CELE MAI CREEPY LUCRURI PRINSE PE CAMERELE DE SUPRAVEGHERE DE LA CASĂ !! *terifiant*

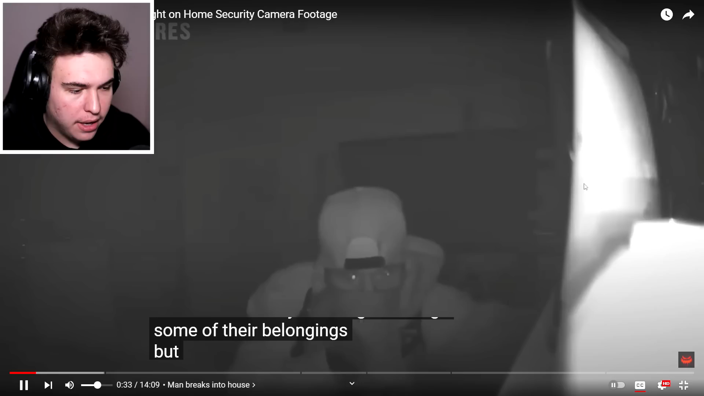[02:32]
Mamă, știi că la un moment dat, uitați-vă, fraților, efectiv se holbează la ei cât timp aia dorm.
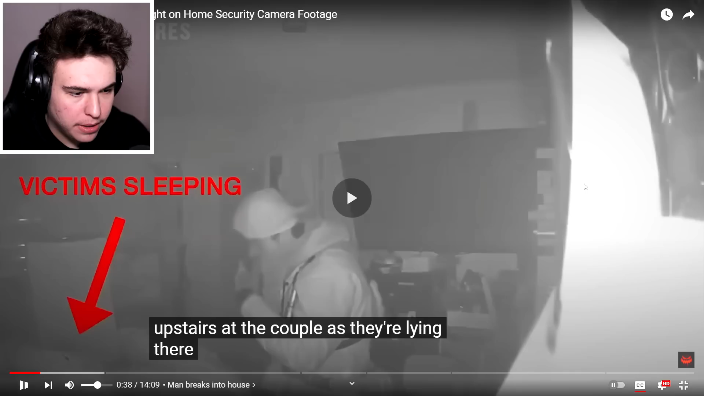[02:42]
Bro, Jesus. Man, ce se întâmplă? Ce că acolo dorm? Uitați-vă, el se holbează la ei, bro, s-a oprit din furat ca să se holbeze, să se holbeze la oamenii care dorm. Man, în ce lume trăim?
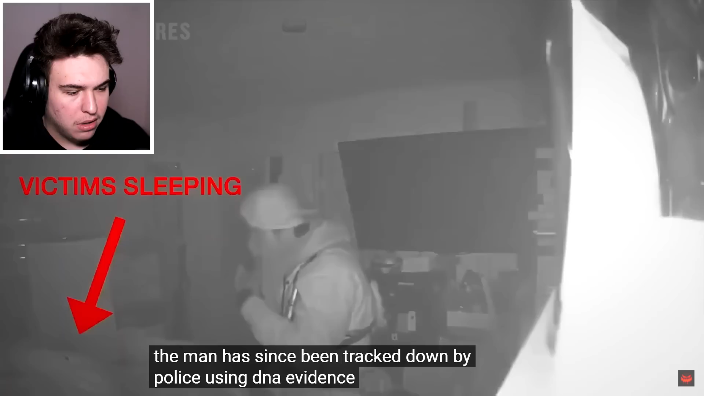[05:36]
Na, deci efectiv și-a acoperit fața, dar n-a purtat mănuși și l-a prins poliția.
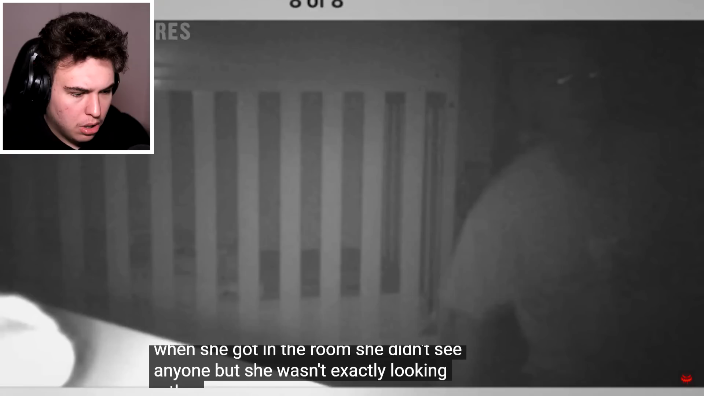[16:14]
Rather, as quickly as she could, she grabbed her daughter from her crib and ran straight out the house's front door. Ok, deși că când a văzut chestia asta, s-a dus rapid în cameră, a luat-o pe fetiță și o pleca din casă, gen au ieșit pe ușa din față, însă când a intrat în cameră n-a văzut pe nimeni. A sunat la poliție.
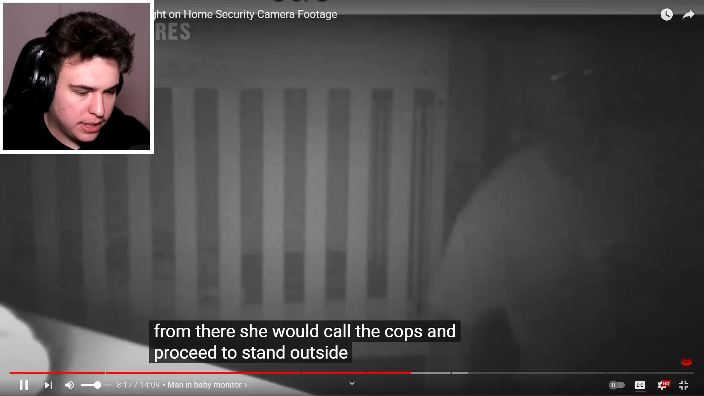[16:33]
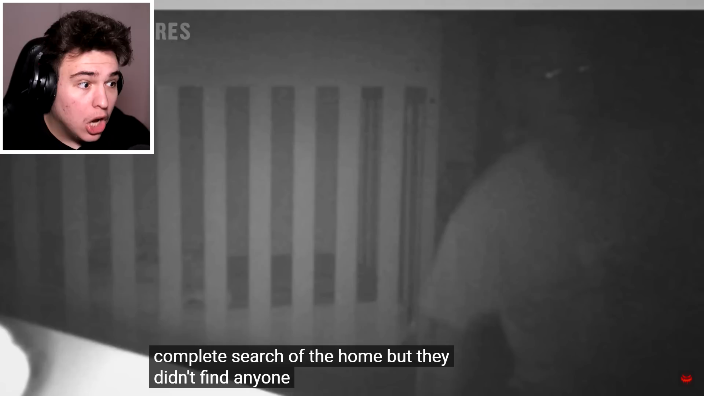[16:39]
Și n-au găsit pe nimeni, bro! Bă, cum a intrat ăla și a ieșit?
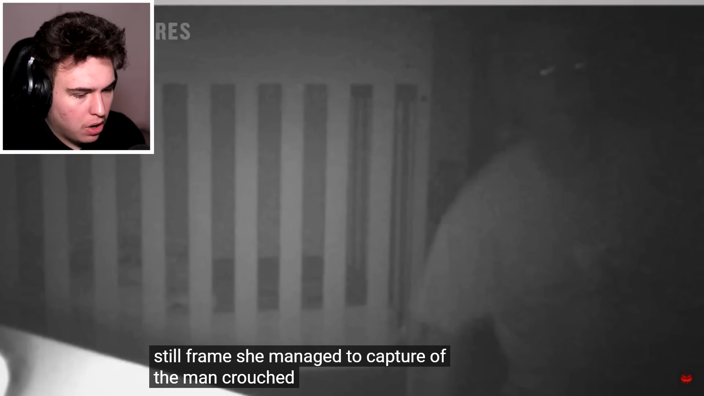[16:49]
Efectiv, fraților, asta este singura dovadă pe care o are maică-sa. People have since tried to enhance the photo to get a better look at the man so that he could be identified,
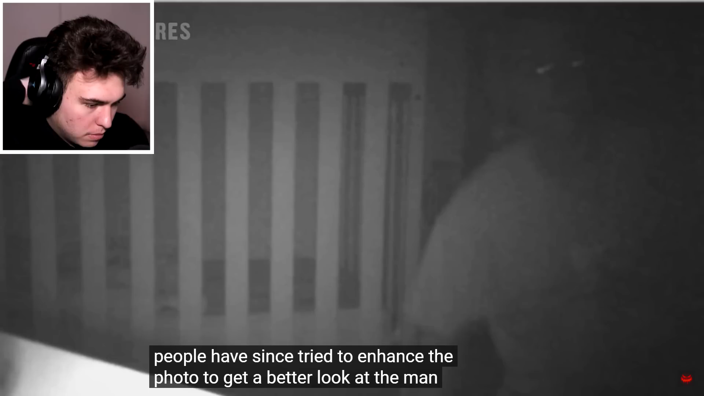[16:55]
but to no avail.
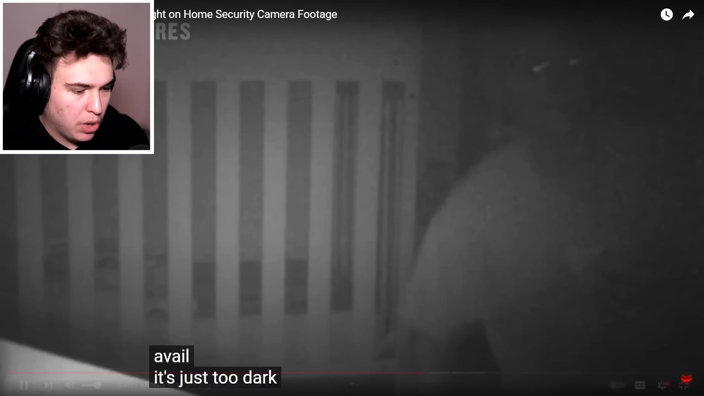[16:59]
Efectiv, fraților, nu se poate edita fotografia ca să... Au încercat să facă enhance, adică să facă o calitate mai bună la fotografie ca să poată să fie, na, detectată asta, dar nu s-a întâmplat până acum.
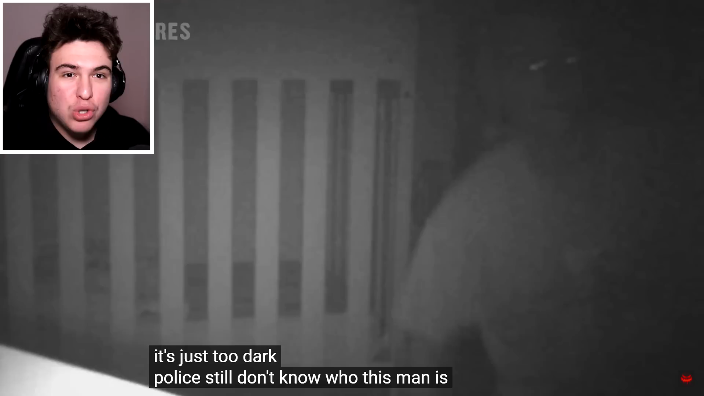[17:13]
Poliția încă nu știe cine e psihopatul ăsta. Signs of forced entry.
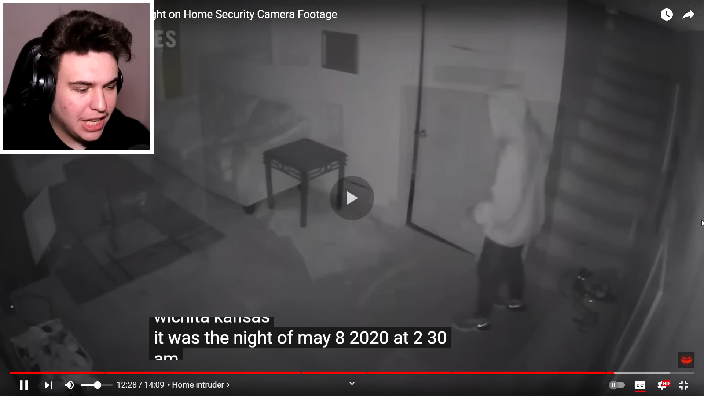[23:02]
8 mai 2020 la ora 2:30 dimineața. Uitați-vă. 15-year-old Anaya Robinson sleeping on the couch in the living room with the TV on.
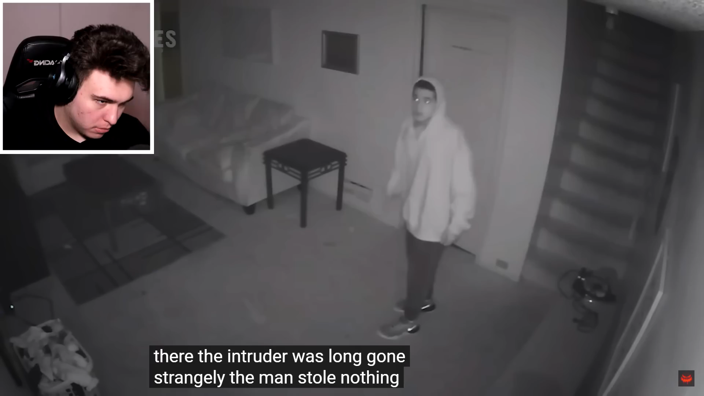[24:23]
The family thoroughly searched, but discovered nothing was missing. Fraților, efectiv, n-a furat nimica, doar s-a holbat la ea cum doarme. Să intri la cineva în casă, te orbeze la cum doarme. Ce voia să facă ăsta? Voia să o dă să holbeze la ea? This footage is the only piece of evidence relating to the incident.
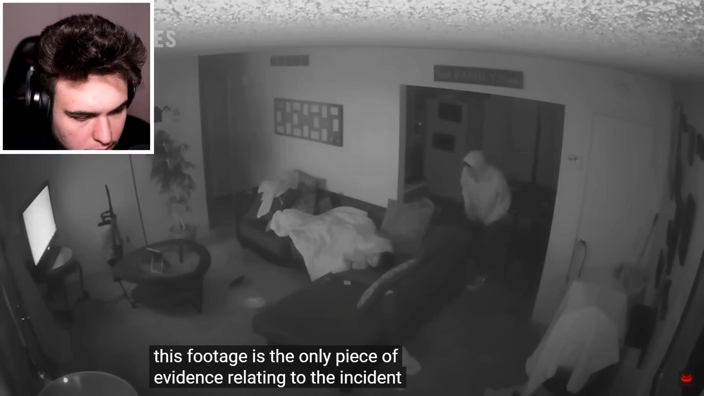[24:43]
singura dovadă. Additionally, they didn't find out who he was. Și în momentul de față nu este găsit, fraților, n-a fost găsit nici astăzi. Bro. Și aici s-a terminat.